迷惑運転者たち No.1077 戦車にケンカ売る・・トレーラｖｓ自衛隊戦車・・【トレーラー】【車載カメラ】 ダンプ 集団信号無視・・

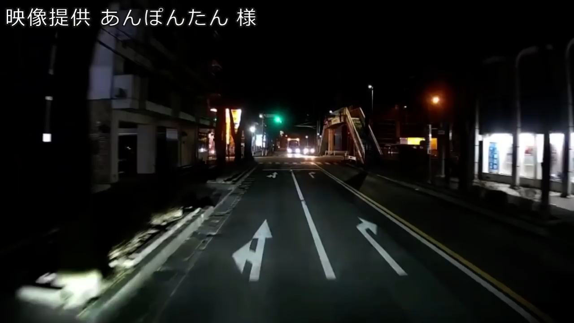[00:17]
右折の信号を無視してったのよ、あの買い込み屋さんは。